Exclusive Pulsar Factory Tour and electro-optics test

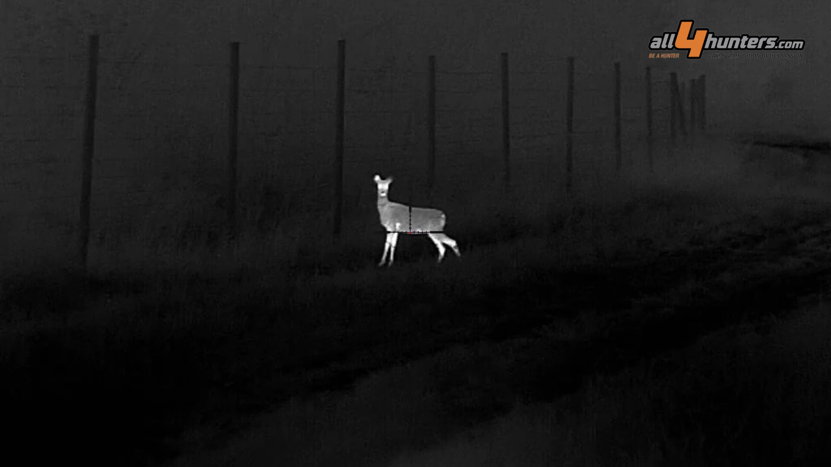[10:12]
Rifle scopes on testing stocks, clip-on attachments, binoculars, observation scopes, and at every tent, Pulsar Techs showcased the features and performance of each product,
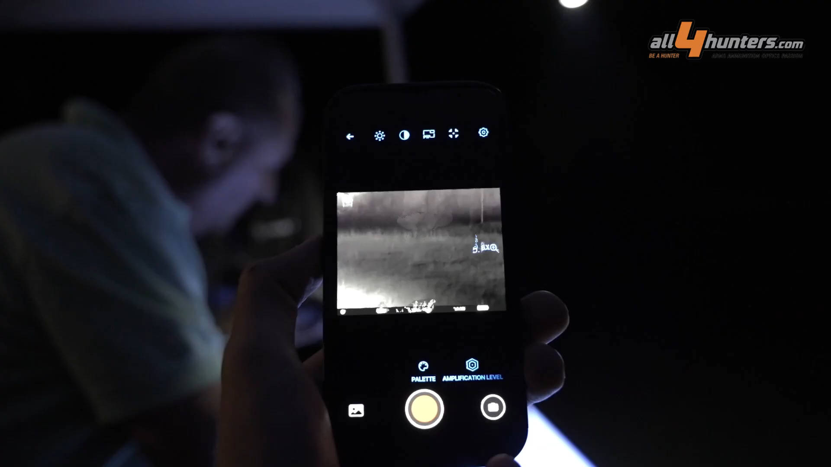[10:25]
including StreamVision apps on smartphones, and answered every question I had.